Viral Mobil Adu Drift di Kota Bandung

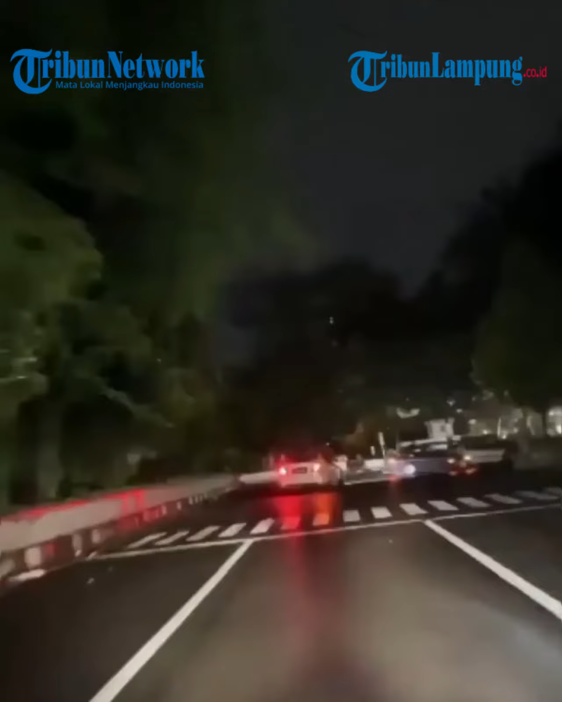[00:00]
Viral di media sosial aksi pengemudi tak bertanggung jawab yang terjadi di kota Bandung.